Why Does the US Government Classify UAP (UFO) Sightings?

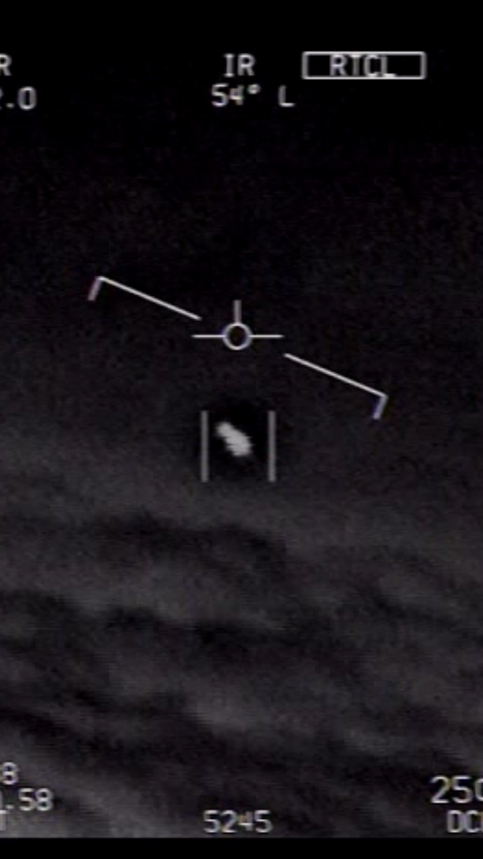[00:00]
In those videos, you see things that sure look mysterious, that move in odd ways.
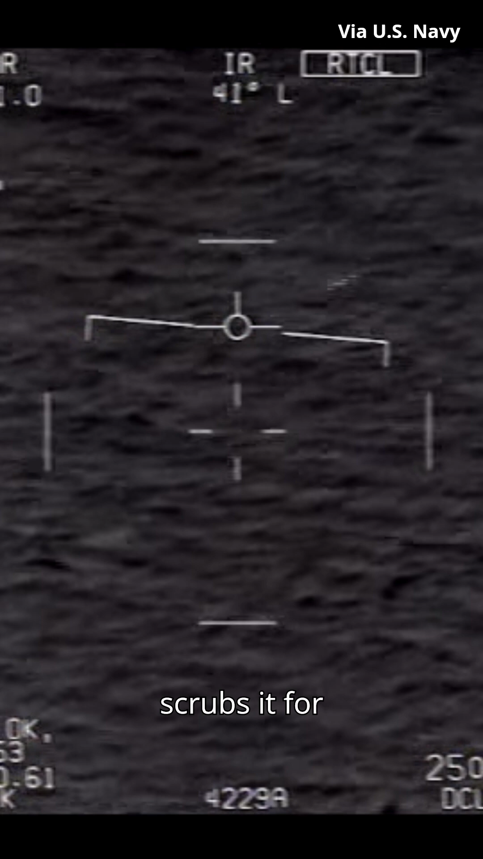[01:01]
for any data that would allow somebody to reverse engineer the sensor performance.
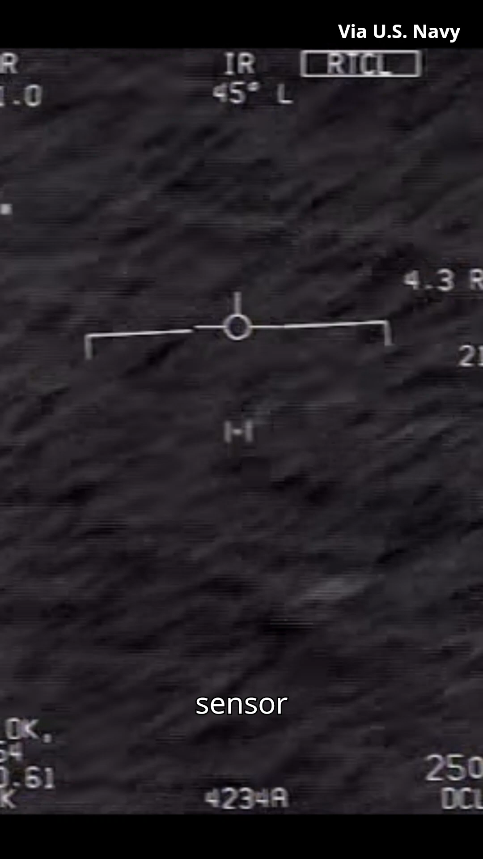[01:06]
The second thing is, if that sensor was flying a covert operation overseas,